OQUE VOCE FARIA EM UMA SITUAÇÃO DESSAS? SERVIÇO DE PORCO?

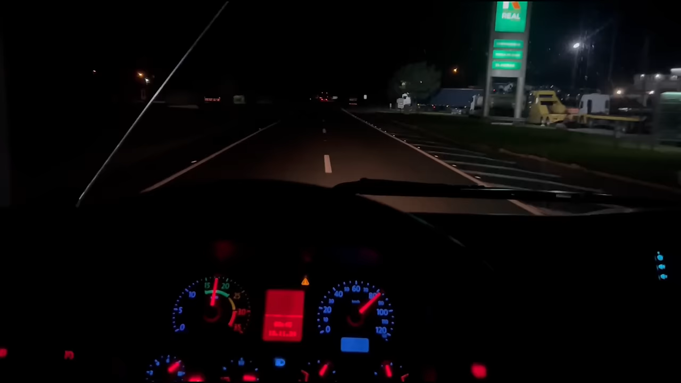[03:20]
Talvez essa é a serra das vítimas. Agora já é bom andar levezinho. O cara desce a serra sem nem pisar no freio. Vem de boita. Vamos ver como é que tá a média dos guris. 5,8 de média, meu patrão. Você tá doido, hein?
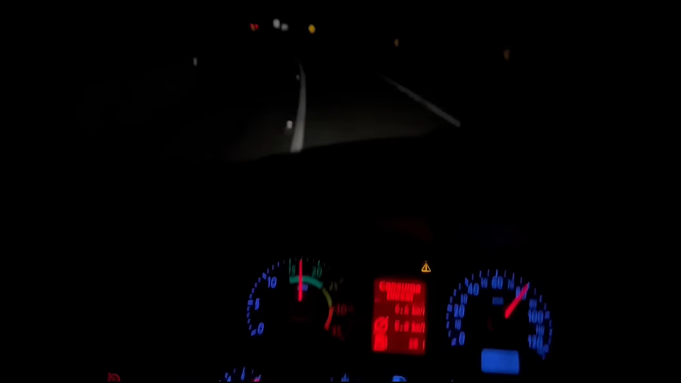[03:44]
Se manter assim no baixadão todo aqui. 5,8. Lá no subindo da serra, se subir de boinha, vai baixar pra uns 5,5 por aí. Se manter os 5,8 aqui, né? Qual fita? Você tá doido?
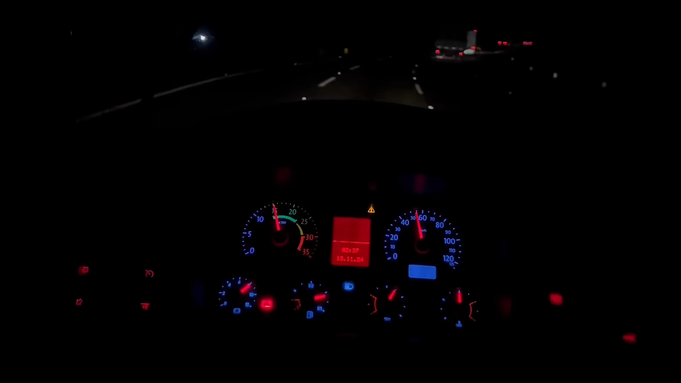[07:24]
Olha o tiratema aqui, ó, pra quem conhece, ó. Tiratema aqui, se o caminhão não for bom, pega a terceira reduzida. É subindo de sexta. 55 por hora. Tá doido. Forçar, né? Meio acelerador. Se botar pra pisar mesmo, olha. Ah, no caso tá em quinta, né?